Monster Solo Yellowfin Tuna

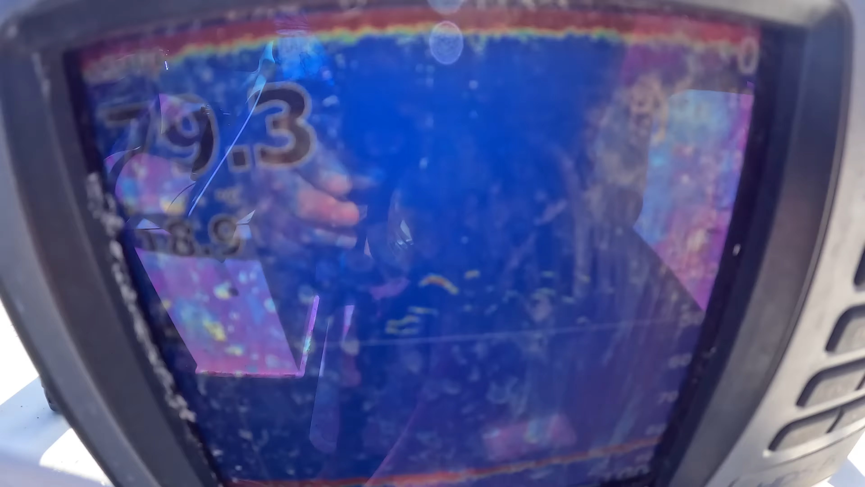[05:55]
Oh my god, the archers on that.
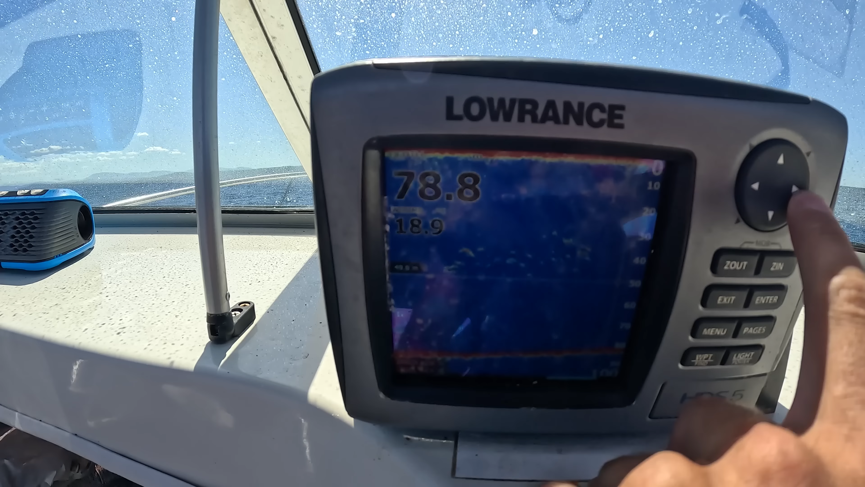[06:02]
Can't believe I just marked the fish on that shitty old sounder.